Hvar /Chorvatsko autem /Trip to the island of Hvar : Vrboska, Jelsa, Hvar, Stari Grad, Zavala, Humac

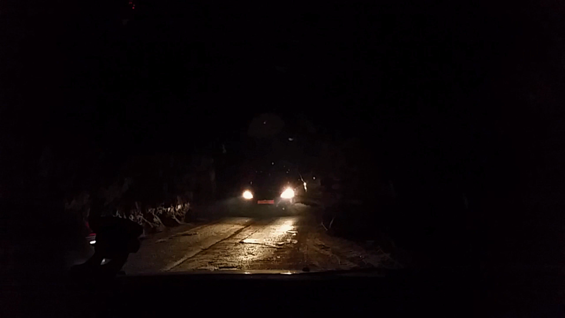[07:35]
Tunel byl vybudovaný roku 1962 a spojuje severní a jižní část ostrova.